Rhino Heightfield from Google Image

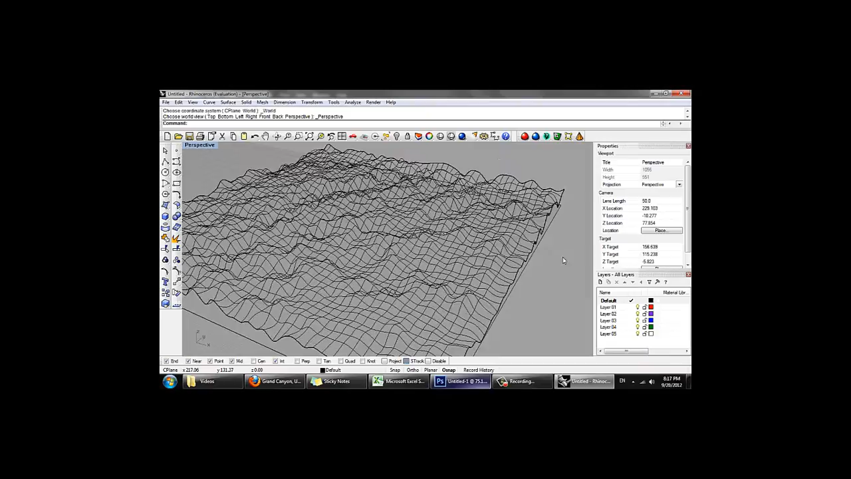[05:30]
You can see that it's created a three-dimensional geometry. We're going to want to click the middle mouse wheel, and the pop-up menu comes up.
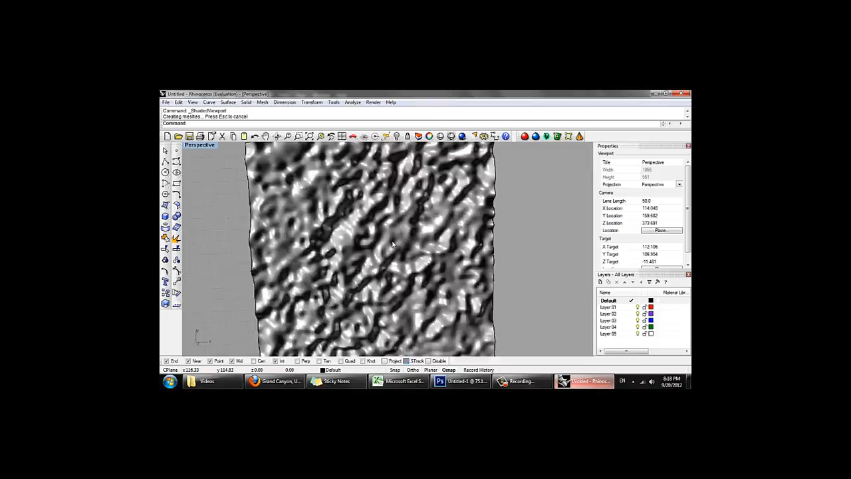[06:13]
It's just a representation of the level of grade values in the image.